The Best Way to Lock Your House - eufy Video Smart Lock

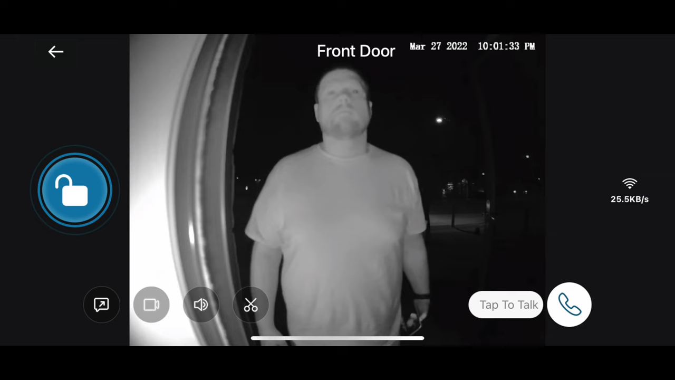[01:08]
It also includes infrared lighting, so that way you can see any activity that's happening at night. And with that camera, you can also have a two-way conversation with someone that's at your front door, especially once they ring the doorbell.